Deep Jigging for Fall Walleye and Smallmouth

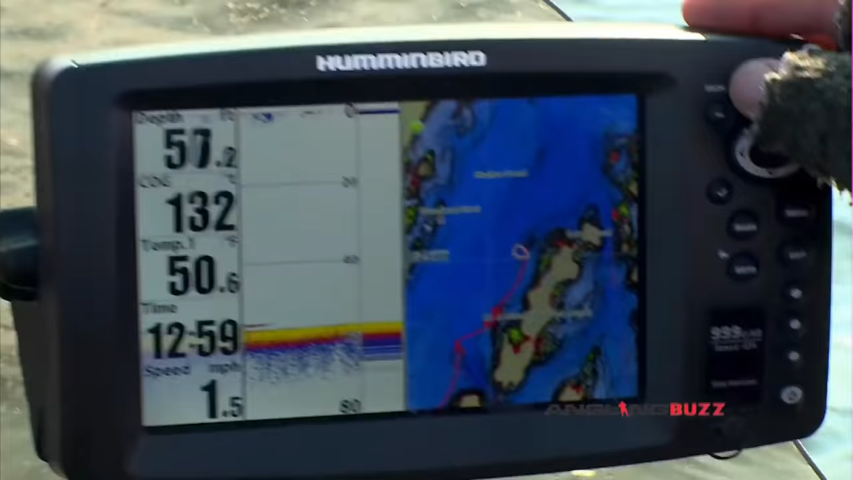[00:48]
On screen: speed 1.5 mph
One thing nice about mapping today, it really helps you really isolate where fish are really quickly
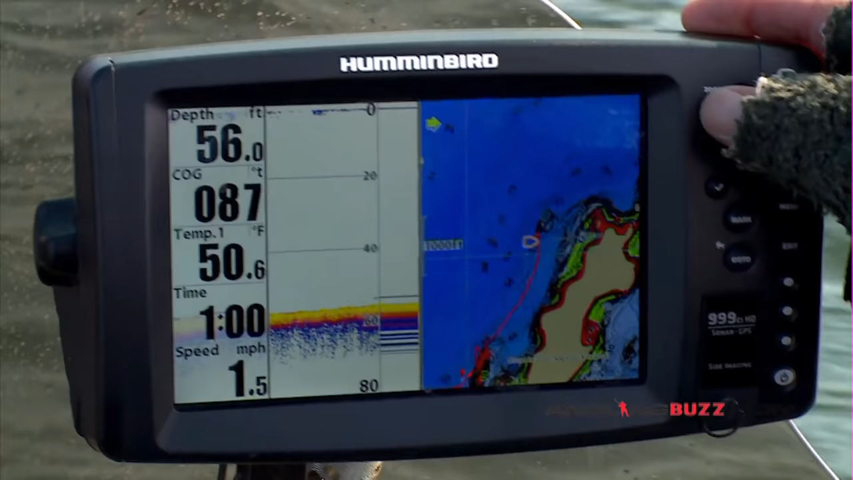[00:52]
On screen: depth 56.0 ft, water 50.6°F, speed 1.5 mph
and you can see the way I got the map gradient on here. You can see that really deep blue.
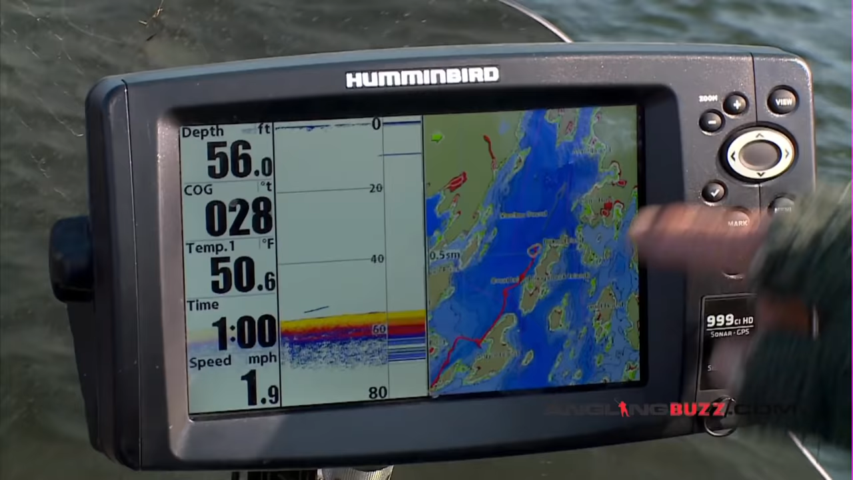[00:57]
On screen: depth 56.0 ft, water 50.6°F, speed 1.9 mph
That really represents really deep water. Actually deeper than like 50, 60 foot of water. Right now, that's where a lot of these fish are. We're going to winter at. As we pull up, and you can see I actually have a 23 foot hump, but I'm going to pull up on the top side of it.
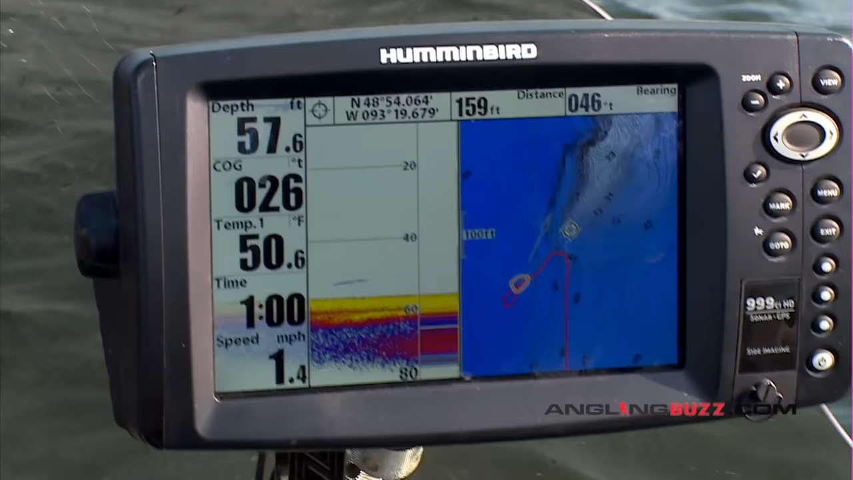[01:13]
On screen: depth 57.6 ft, water 50.6°F, speed 1.4 mph
What's really important in almost any fishing situation is the boat control.
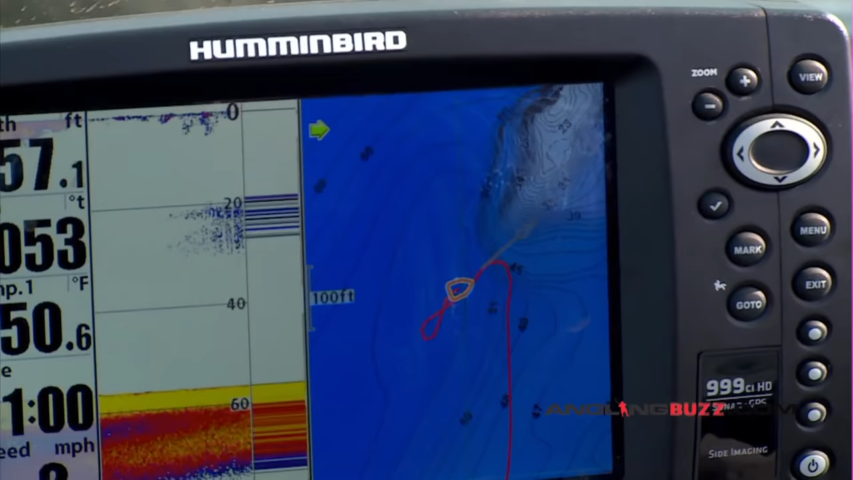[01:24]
Depending on the conditions, right now the wind isn't too bad, but a lot of times what I've been doing is I'll pull up on the top side of the hump.
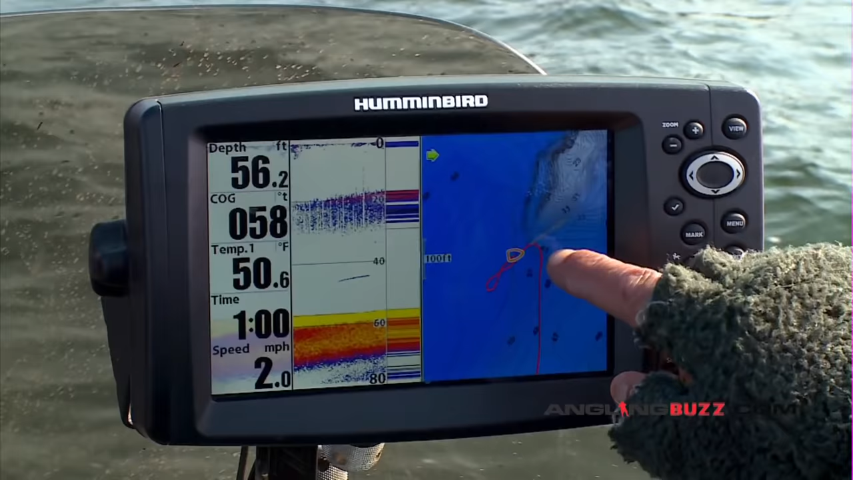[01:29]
On screen: depth 56.2 ft, water 50.6°F, speed 2.0 mph
As you can see, I'm just pulling in on the top side of this hump. What I'm going to do is put the trolling motor down and do a control